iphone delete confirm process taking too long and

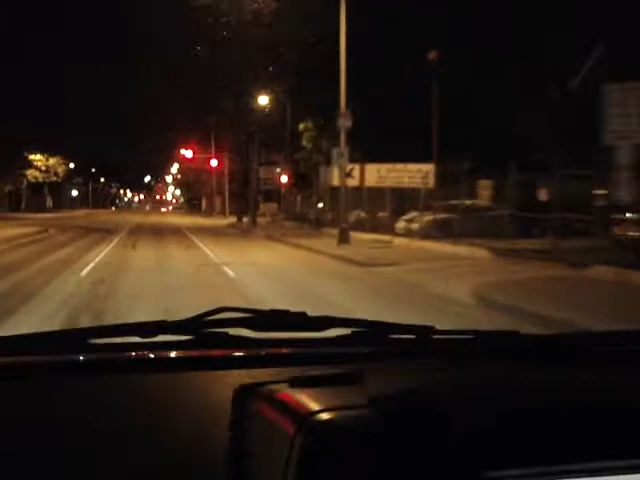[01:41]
okay okay there should have been a speed trap alert right here because that's the police station that's the one I had reported the other day and I just deleted it and it's not showing up so that's good that's good that's good